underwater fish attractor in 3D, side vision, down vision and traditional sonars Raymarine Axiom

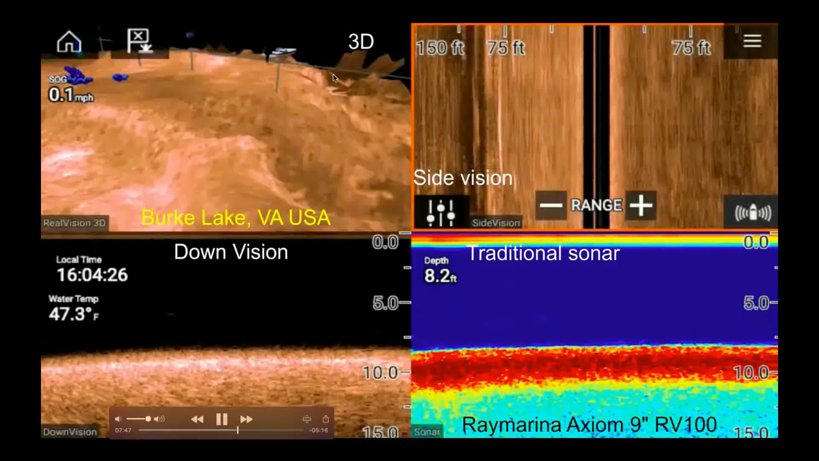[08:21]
On screen: depth 8.2 ft, water 47.3°F
that's a big big hole layer yeah right now is 8 feet deep you know so I'm turning around and going back to that fish attractor and
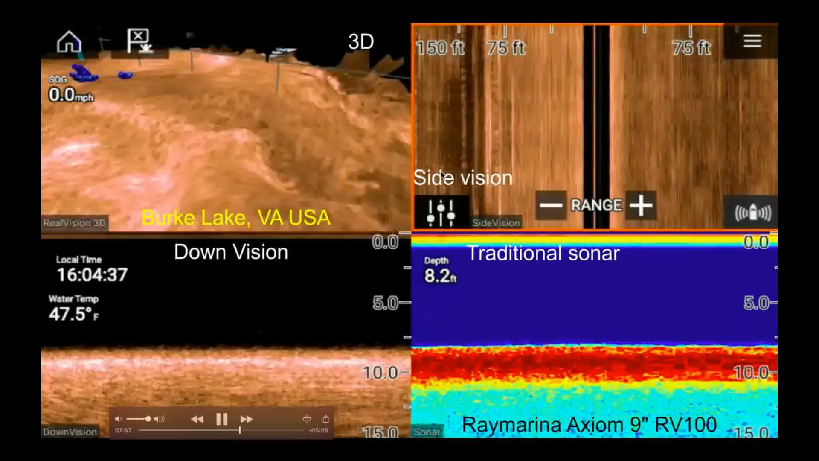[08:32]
On screen: depth 8.2 ft, water 47.5°F
this may be a fish attractor to my left as this is indicating you know in the 3d position
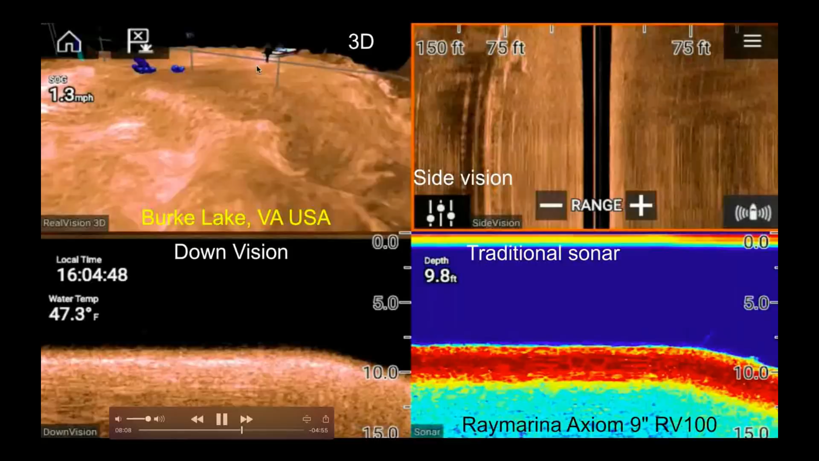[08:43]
On screen: depth 9.8 ft, water 47.3°F, speed 1.3 mph
see that this is the fish attractor this guy here shows nothing in the down vision or the traditional
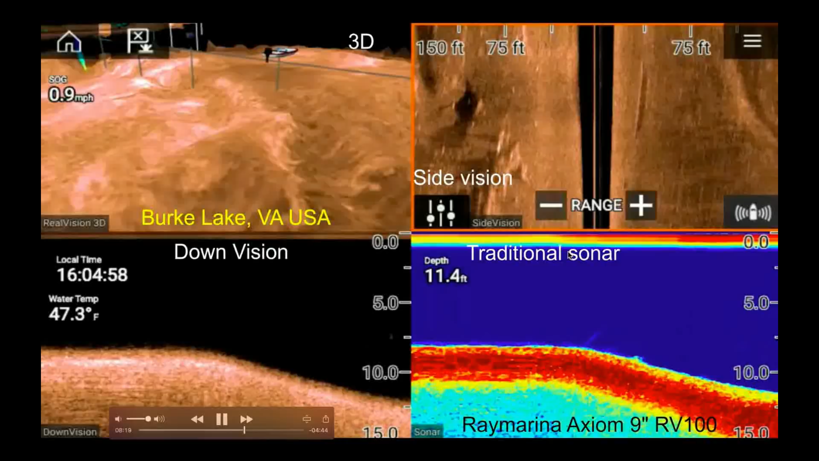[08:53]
On screen: depth 11.4 ft, water 47.3°F
sonar but the side vision and the 3d vision clearly shows that I'm turning back to the fish attractor and now it's getting I'm heading back towards the deep end from 8 feet to 13 feet now you know and that's the fish attractor there you know as you can see the traditional sonar and the down vision both show you know I'm going deeper towards where the fish attractor is and you can see a bunch of fish just show and this is a
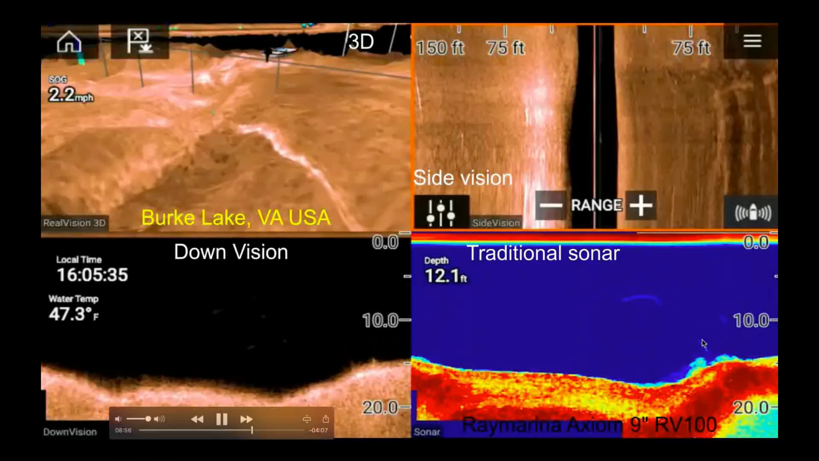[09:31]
On screen: depth 12.1 ft, water 47.3°F, speed 2.2 mph
1.1 mile 1.2 mile you know over here the fish yeah you see that the fish I just passed and now the traditional sonar not so much in the down vision here but
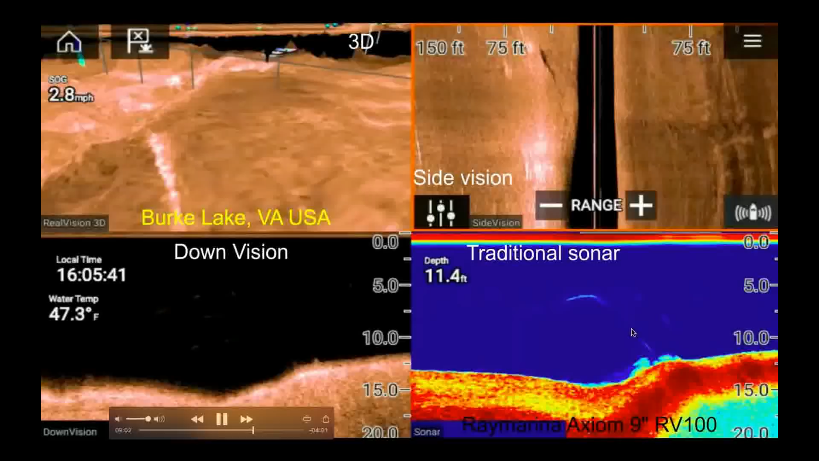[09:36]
On screen: depth 11.4 ft, water 47.3°F, speed 2.8 mph
a lot activity over here you can see and there is the 3d
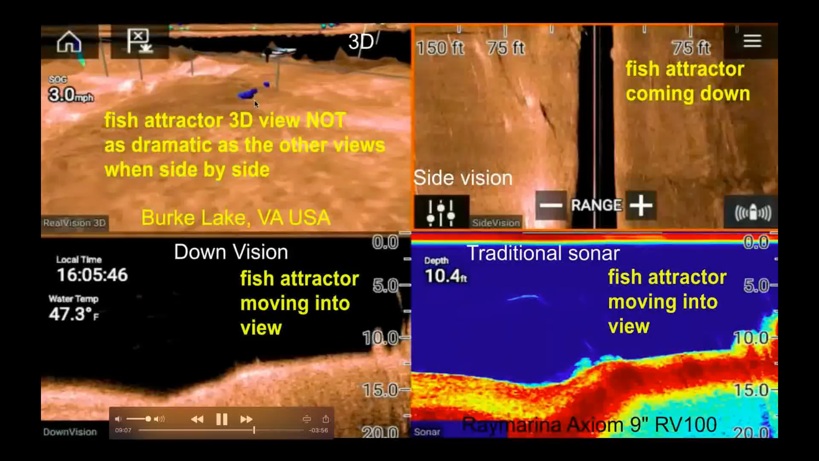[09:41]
On screen: depth 10.4 ft, water 47.3°F, speed 3.0 mph
fish attractor not as dramatic as the other views here see that down vision and the what do you call that the traditional sonar and the side vision is very
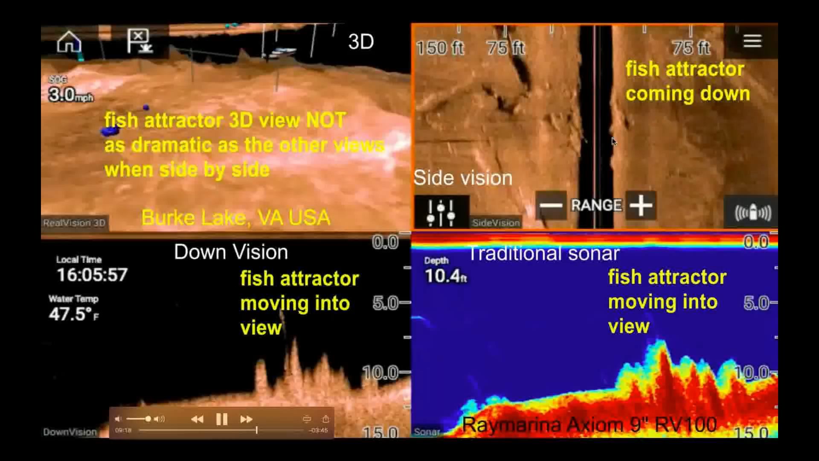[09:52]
On screen: depth 10.4 ft, water 47.5°F
impressive as well you know very impressive that's the fish attractor right there so now I'm turning around you can clearly see
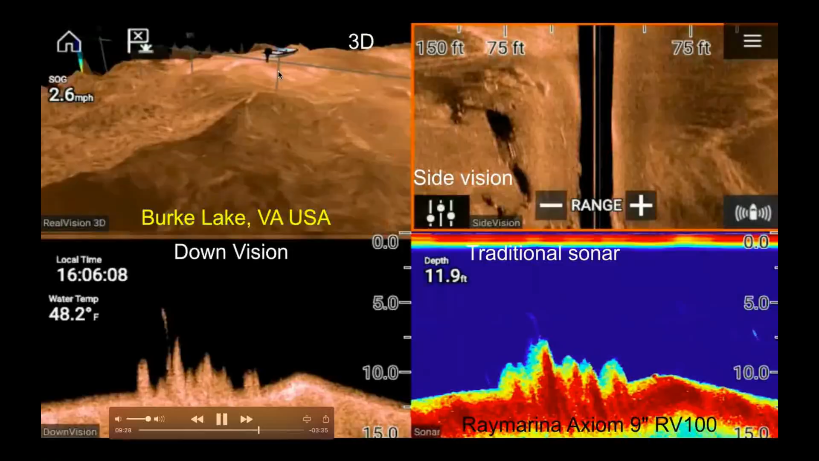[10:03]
On screen: depth 11.9 ft, water 48.2°F
my what do you call that my kaya is turning you know 360 degrees going back to the fish attractor again and this is 11 feet deep
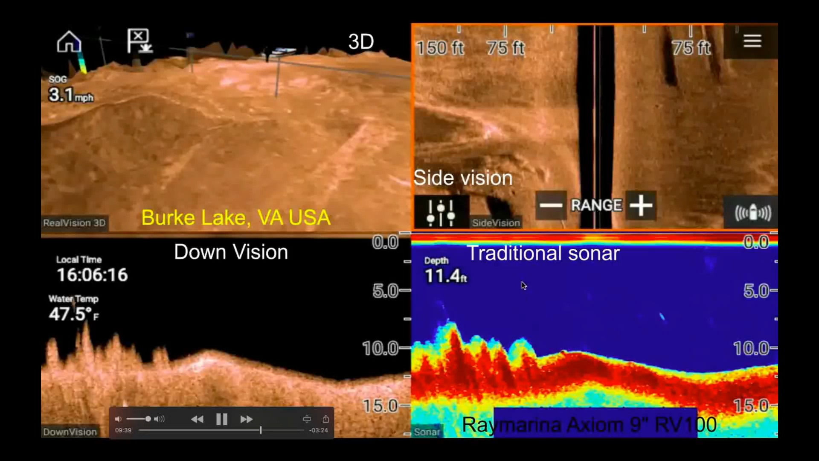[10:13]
On screen: depth 11.4 ft, water 47.5°F, speed 3.1 mph
you know so that's the that's the fish you know there's something going on to the to
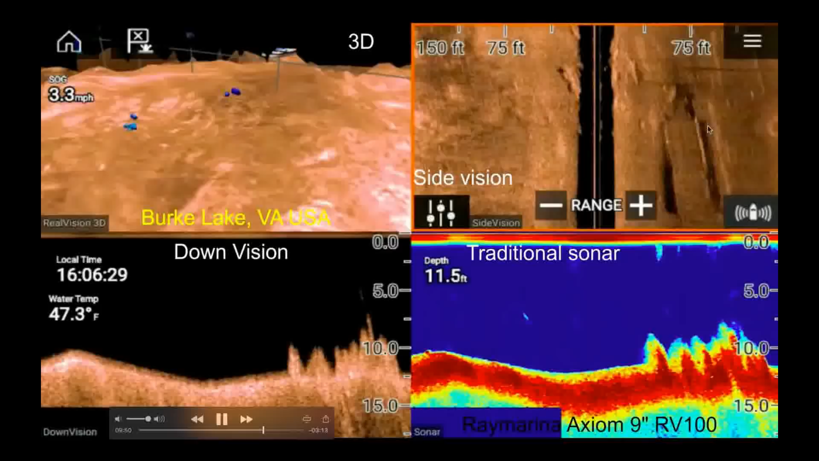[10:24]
On screen: depth 11.5 ft, water 47.3°F
my right over there into my left that's the fish attractor see that see that
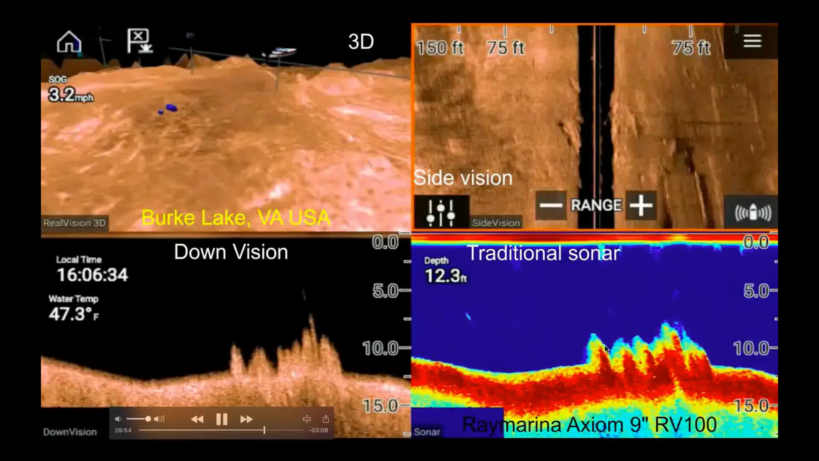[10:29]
On screen: depth 12.3 ft, water 47.3°F
see that that's the fish attractor and it's just over there okay I passed so you
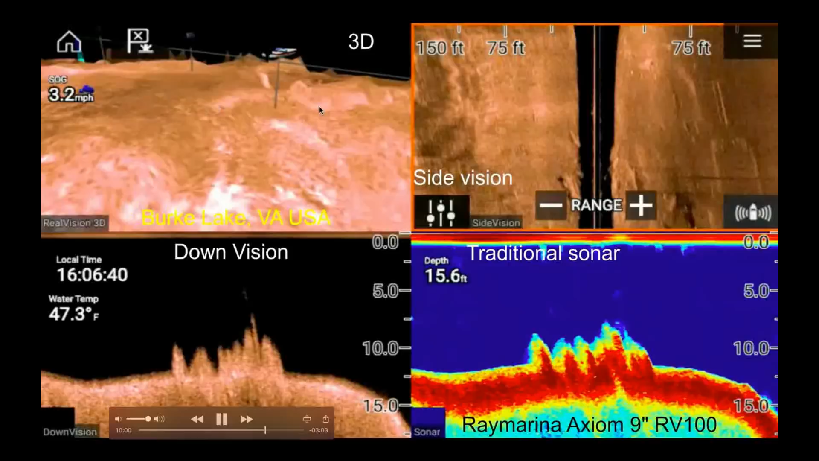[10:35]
On screen: depth 15.6 ft, water 47.3°F, speed 3.2 mph
can see when you put all four sonars together on one display and then
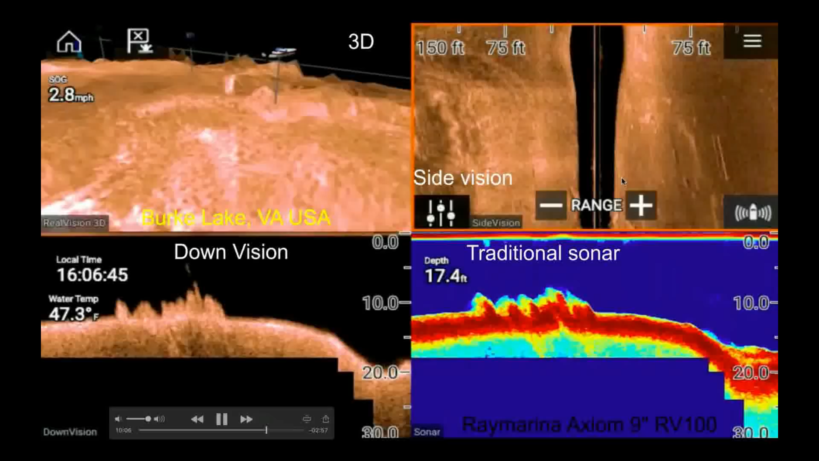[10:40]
On screen: depth 17.4 ft, water 47.3°F
you can see kind of see I'm turning again you know depth is 18 feet you know pretty deep at this point the side vision is showing something over here you can see I'm turning around again in my fish finder I'm actually 20 20 21 you know 20 feet see some bottom
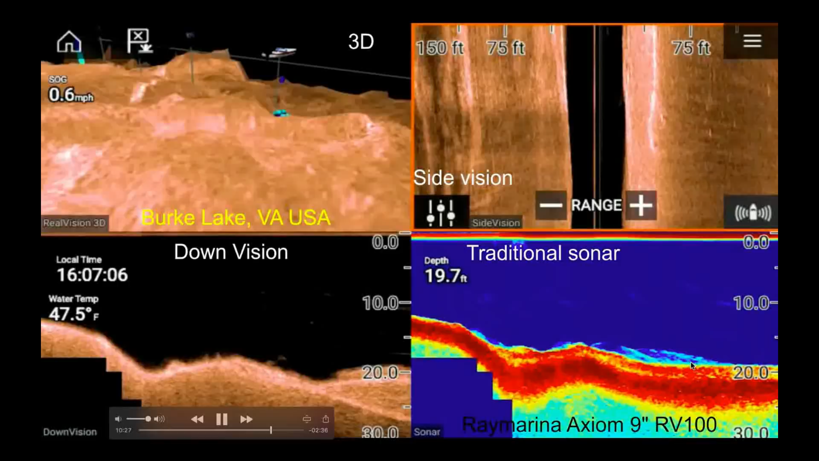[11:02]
On screen: depth 19.7 ft, water 47.5°F, speed 0.6 mph
activity oh see as soon as I locate these lump of fish and the 3d shows the fish you see so it's consistent same thing it was down vision and then
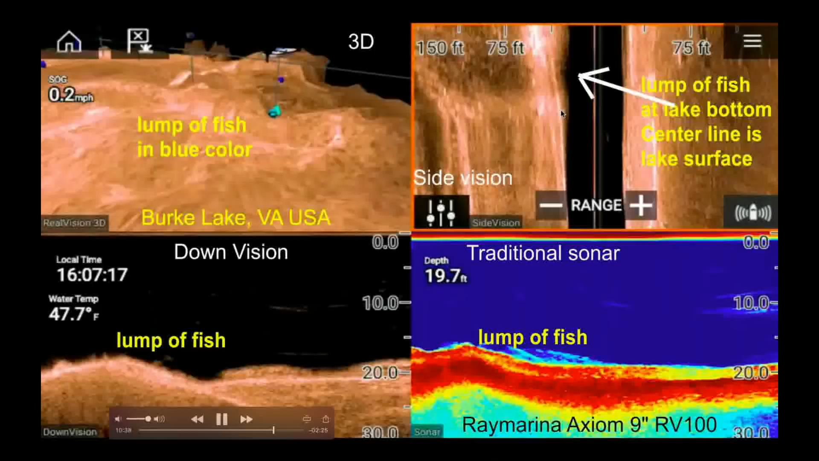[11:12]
On screen: depth 19.7 ft, water 47.7°F, speed 0.2 mph
the side vision as well you know so this lump at the lake bottom is
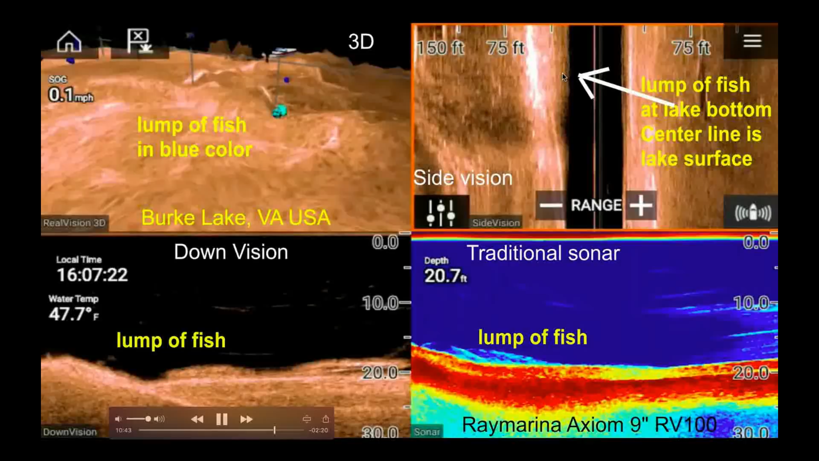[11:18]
On screen: depth 20.7 ft, water 47.7°F, speed 0.1 mph
the the lump of fish that I identify look look the 3d fish finder